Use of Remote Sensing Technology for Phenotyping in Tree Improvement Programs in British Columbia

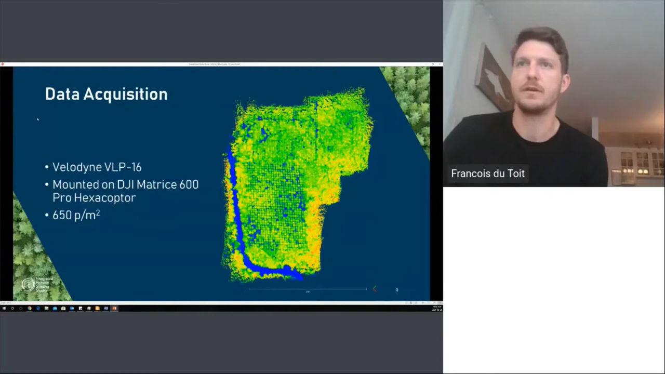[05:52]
here the second data set was collected using a contractor who flew the unit on an airplane here's a teledyne optic sensor and
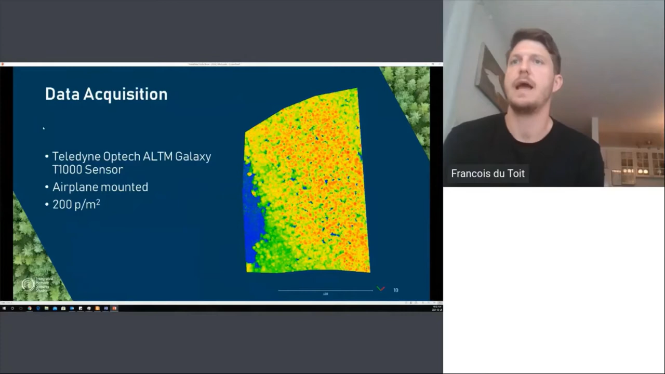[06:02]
this one had 200 points per square meter with up to seven pulses uh seven returns per pulse and you can see it here as well when we look at them in
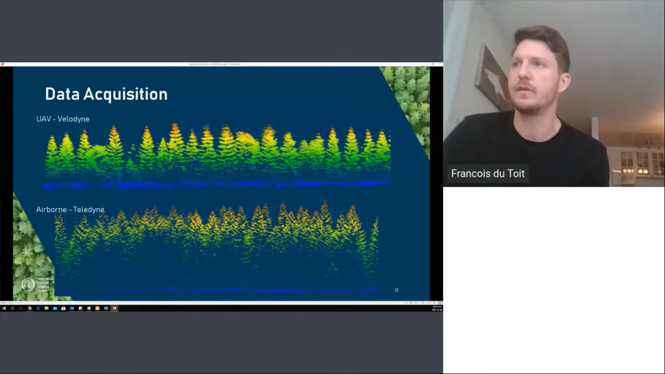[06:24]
cross section you can see the uav data is more dense and it gave us a lot of information through the crown while the teledyne data it's a little bit more attenuated but we do still get quite a good ground and we get information throughout the whole crown as well so once we've acquired the data the workflow for us being able to do an individual tree analysis is largely the same first we
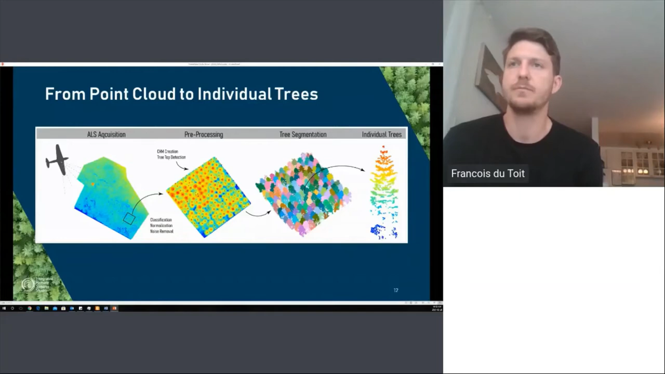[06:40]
need to collect the data pre-process it before it gets segmented for our analysis the pre-processing generally follows the same routine first you
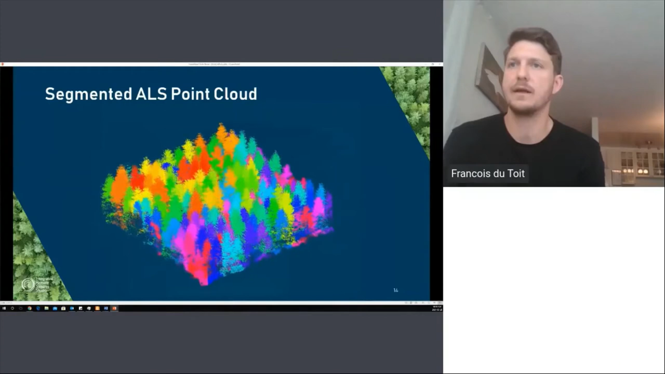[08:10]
cloud that's been denoised normalized segmented and we've clipped it to the appropriate plot so it's at this point that we can start to produce metrics that describe and summarize each tree